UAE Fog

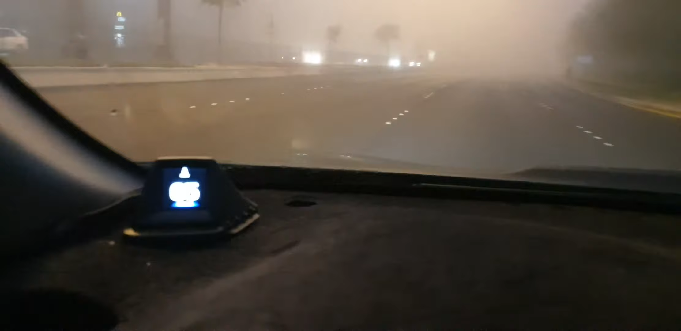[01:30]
I am driving on 70, I believe. 5 or 70. And no clue whatsoever what's ahead.